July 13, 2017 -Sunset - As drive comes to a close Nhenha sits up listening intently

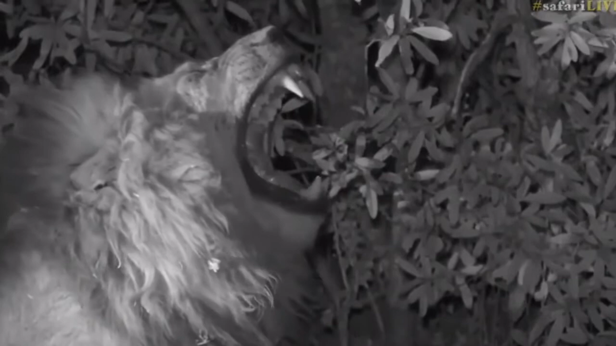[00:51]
Come on, big roar for us to close out here. Come on, big boy. Definitely some yawns.
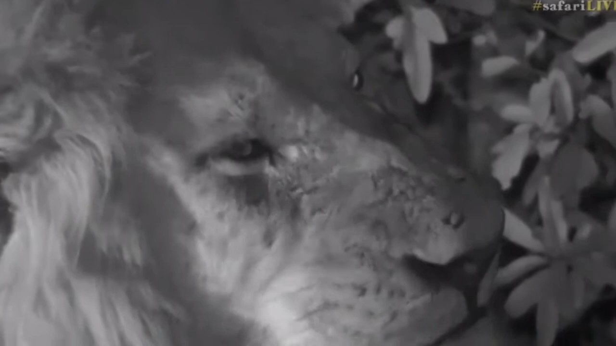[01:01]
At least he's giving us some sort of action to finish up the day, and look at that. Those canines are huge, and all in perfect condition still. They are long. They're not too yellow yet. And he's definitely now starting to wake up. This is typical of a waking lion, yawning, grooming.
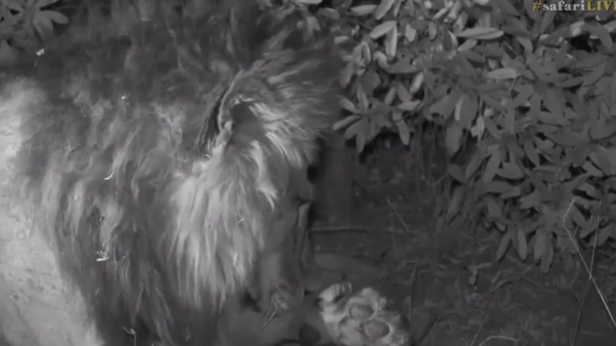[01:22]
And it's often an indication that he's thinking about standing up and walking. Might take a while. Might take probably another half an hour or so for him to really get going. But he's definitely now starting to wake. And unfortunately, it's too late for us. Mr. Fusay looks like he wants to hit the snooze button. Well, yes, I think so. I think he wants to hit the snooze button at some point. But now that night has fallen upon him, snooze button is going to have to wait until a little bit later.
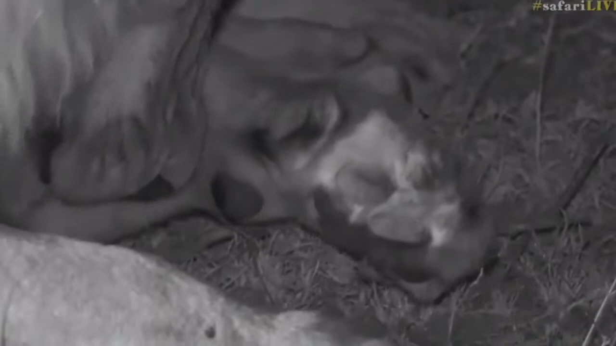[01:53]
You'll find he'll patrol for a while, and then you'll find somewhere to lie down and rest for a bit during the night, and then back up again before dawn to carry on his patrol, if he doesn't hear anything. Obviously, if he hears something dying, he might go that way. Or if he hears females, he might head in that direction. It's all a little bit different.